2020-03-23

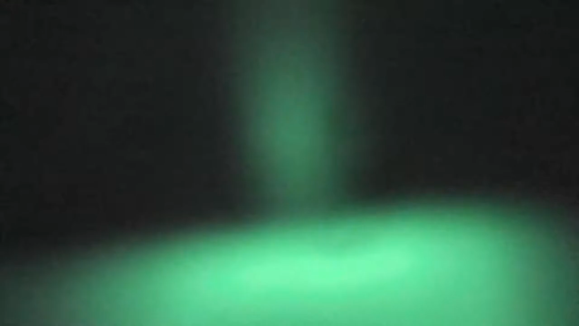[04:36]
Da vidim, otkud je to došlo.
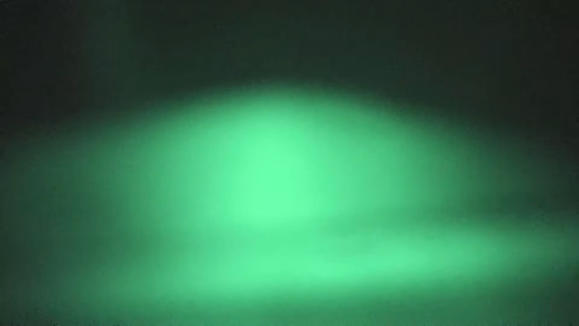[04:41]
Ajde, fokusiraj, tako, fino, fino, kakav je to snijeg.
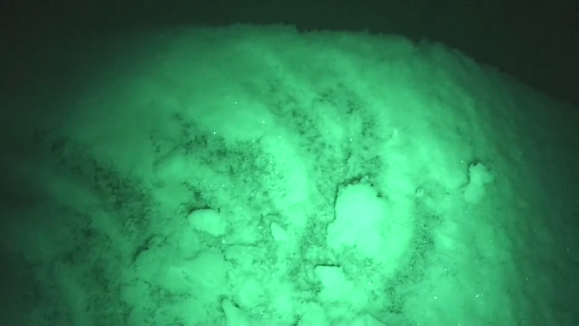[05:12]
Dá sa to vidieť, kedy sa tam čiči mali. A či snieg prší na...